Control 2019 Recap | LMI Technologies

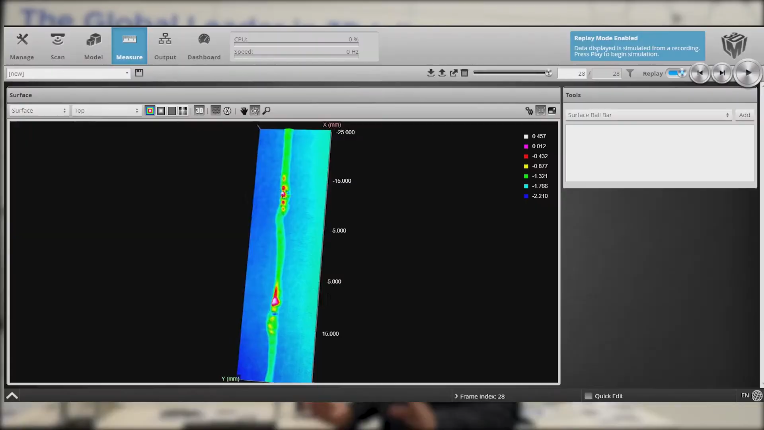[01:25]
and really difficult to scan surfaces like a transparent glue bead which is what we're showing here today.
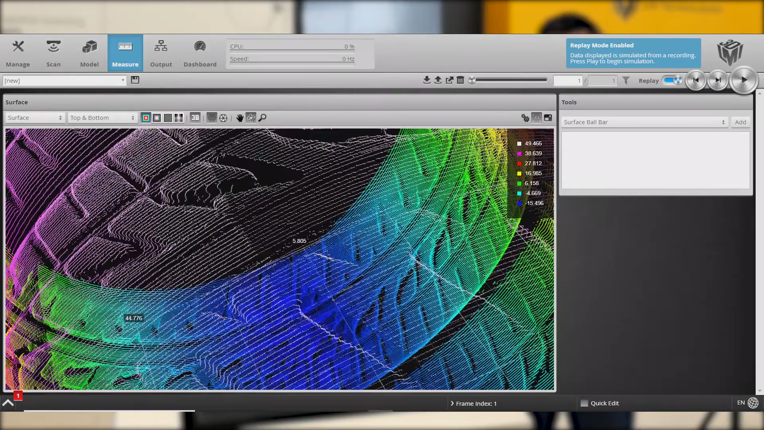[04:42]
which means we can reach here speeds up to six kilohertz.